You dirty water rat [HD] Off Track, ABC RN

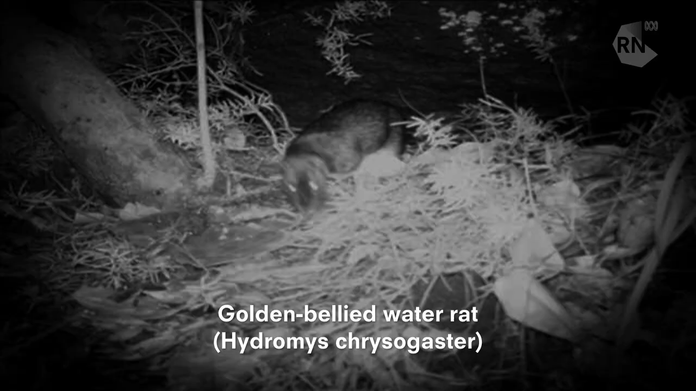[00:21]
They are large, carnivorous, webbed feet. Scary looking animals, really.